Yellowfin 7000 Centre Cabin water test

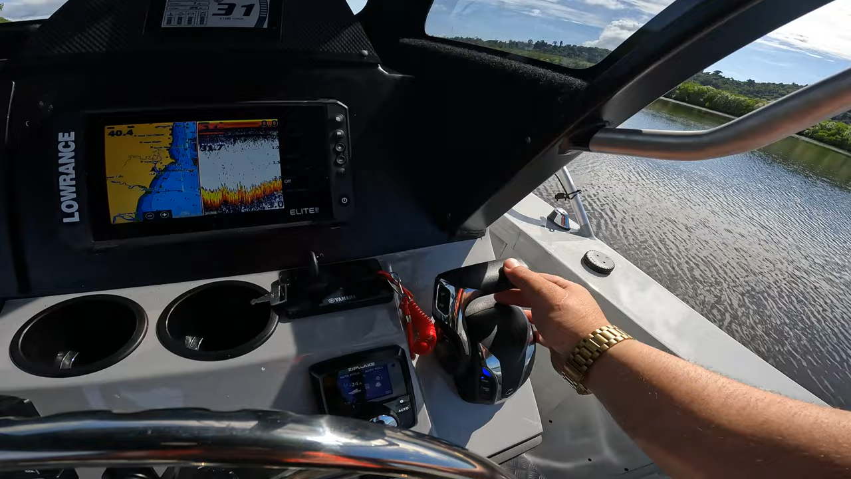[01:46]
not even half throttle to get it up on the plane
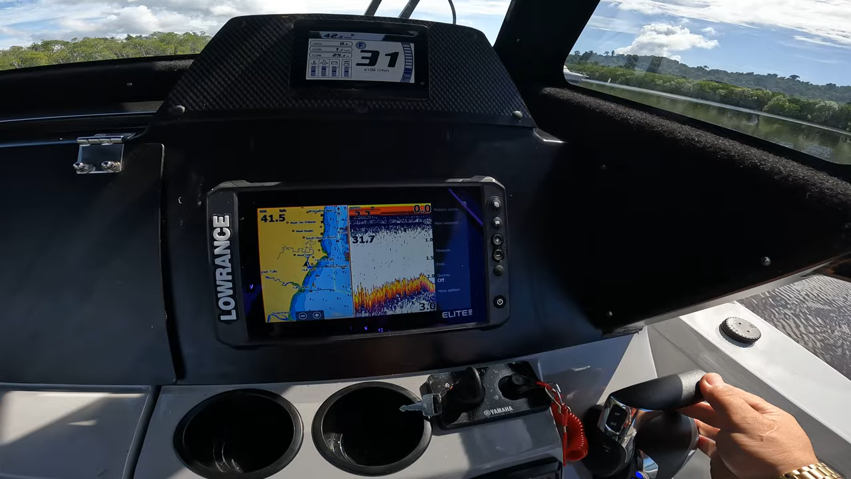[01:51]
reading boot beautifully that transducer let's give her a little trim out
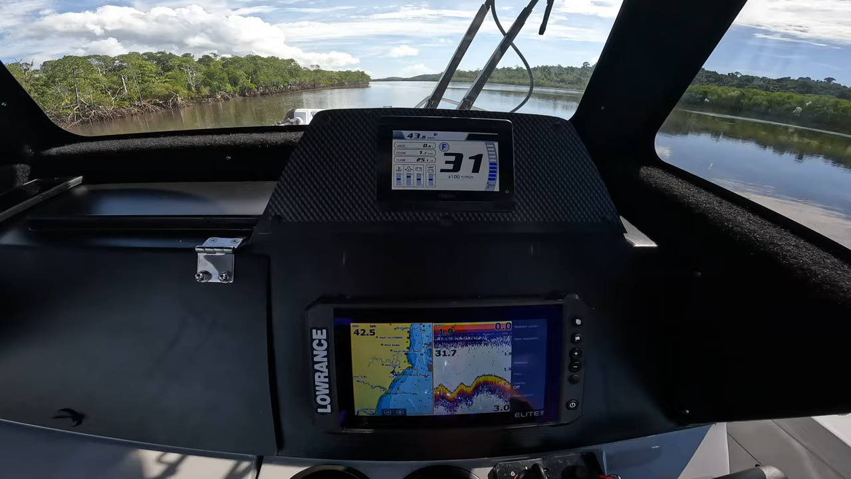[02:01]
that trim tab so you've got deployment on port side